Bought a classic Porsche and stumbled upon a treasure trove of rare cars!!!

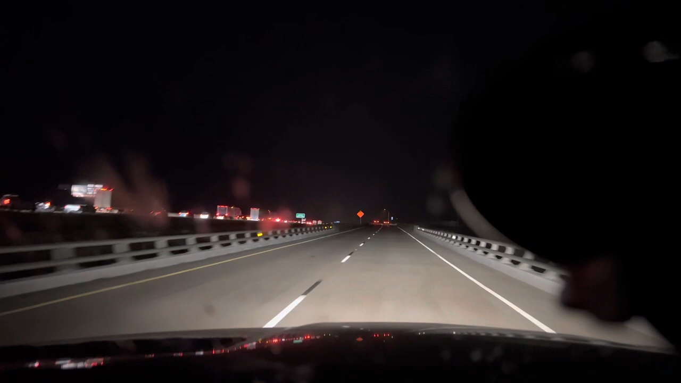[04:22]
or something because there's a small percentage of people over here on the access road and then you can see that uh 135 is locked up how's this for creative trailer parking